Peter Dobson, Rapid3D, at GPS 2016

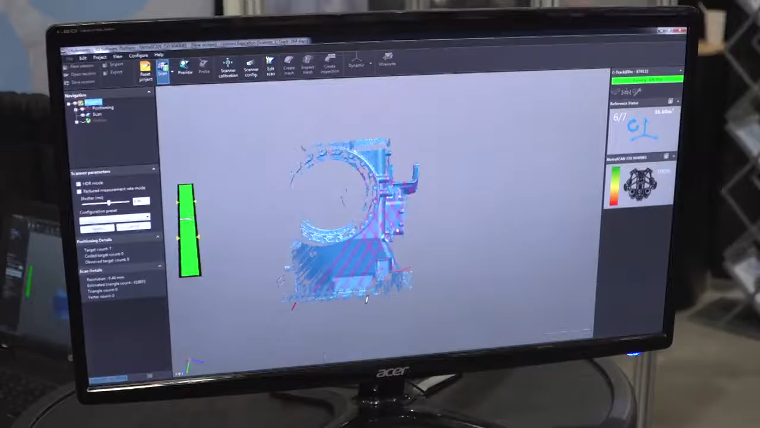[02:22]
So as the lasers pass over, the computer is recording the location of each of those points and then building a, a surface in, in real time.
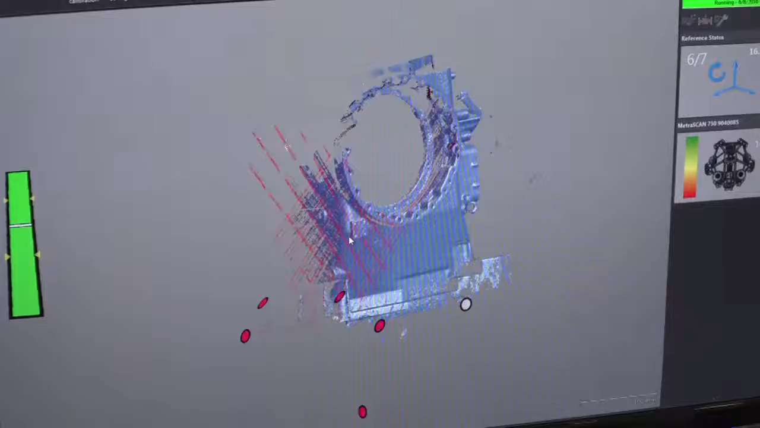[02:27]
So then what is the practical application of this?